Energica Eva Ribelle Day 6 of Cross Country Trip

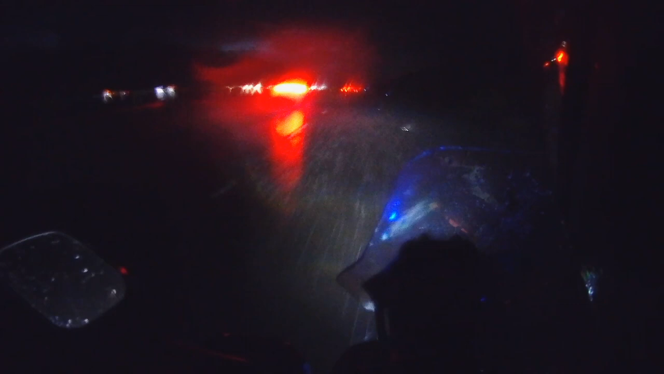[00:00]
This is miserable, and I feel like this is a sign from above or something. Everything that can go wrong is going wrong. But I'm still going to keep pressing until it gets too dangerous.
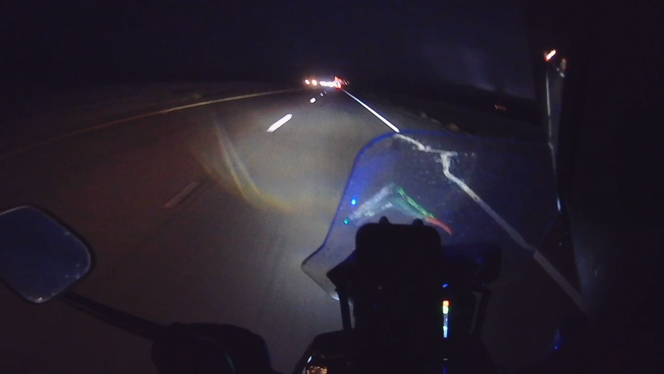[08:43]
I'm going 60, and I'm getting closer down to 195 miles. We're both 200, 240, and I'm going to crouch. I'm as small as I can be. I'm getting blown around. It's insane. Every time I take my liner off, I've got a dreadful downpour. This is nothing. I have the camera off a little bit there. It's just a little bit of a little hairy. Pretty much slow down, like 20 miles per hour.
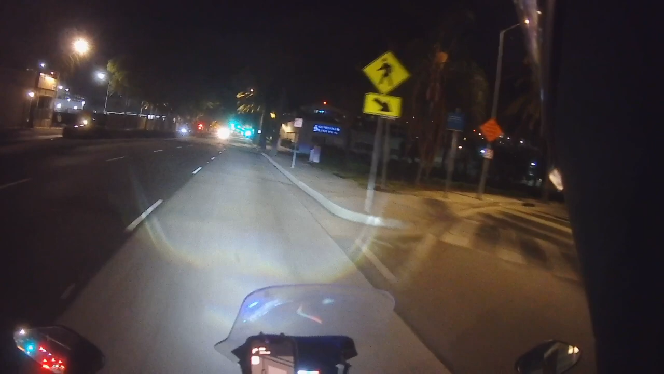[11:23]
Oh, oh, just missed it. In half a mile, turn right onto Santa Monica Boulevard. Oh, yeah. Santa Monica Boulevard.